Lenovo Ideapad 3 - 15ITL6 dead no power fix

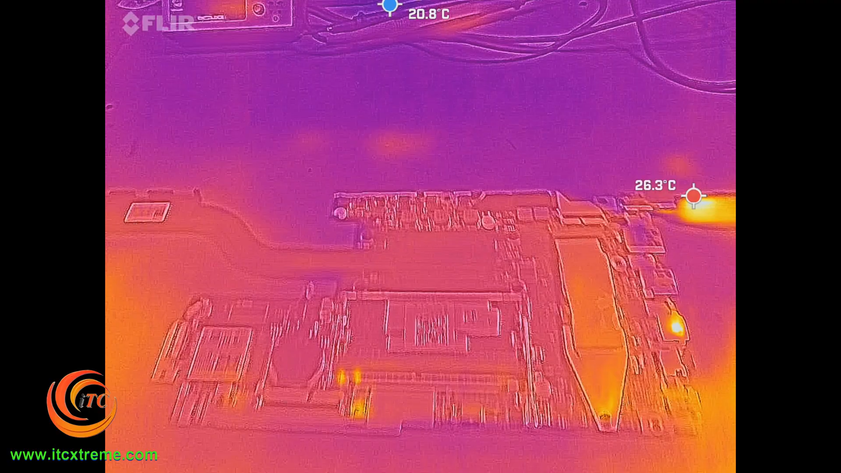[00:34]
So let's plug in the DC jack. Here we go. One, two, three.
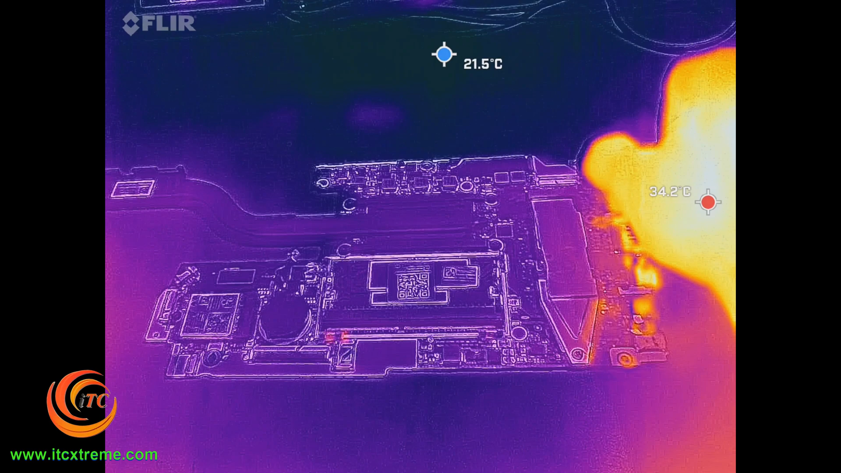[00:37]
You can see there's a short there instantly.
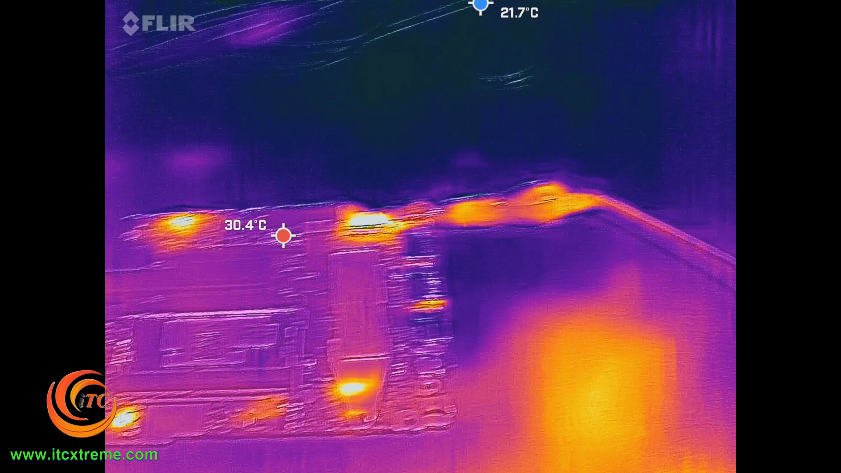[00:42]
But let's see if we can spot a hot spot. Right, so I've got two hot spots. One on the right and one on the left.
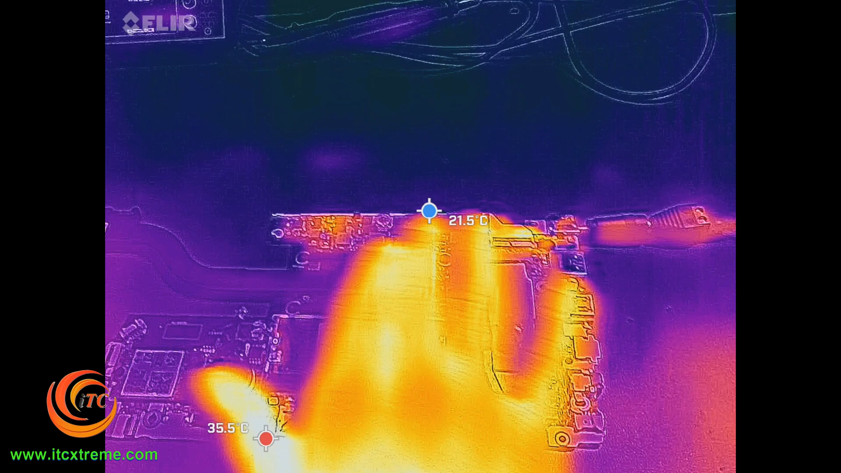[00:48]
Okay. And I have two areas where there is a short. This is the primary and the secondary MOSFET on the input of the 19 volt here. So let's, it's two areas that is, is, is, is finding a hot spot. Right, okay. So what I'm going to do is I'm going to do the alcohol test under microscope now to try and establish which is the problem.